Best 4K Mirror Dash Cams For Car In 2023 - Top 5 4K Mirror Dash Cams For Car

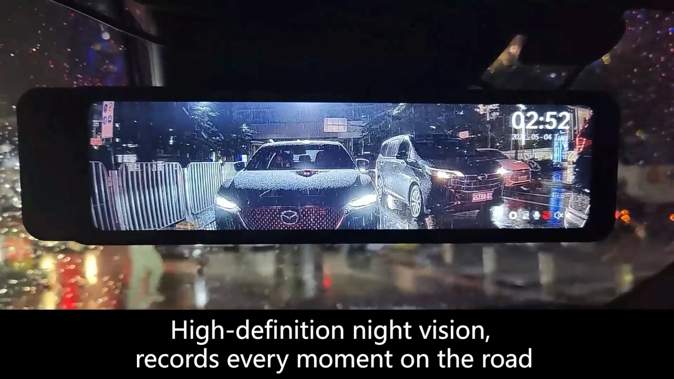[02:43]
You need the Jumice 4K Dash Cam. It owns a real 4K resolution which has almost twice a 1080 resolution,
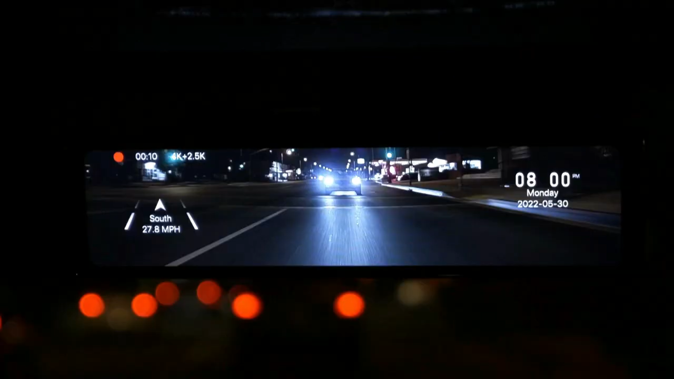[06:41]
With the intelligent screen split function of the rearview mirror cam, you can observe the dynamics of the vehicle's front and rear in real-time while driving.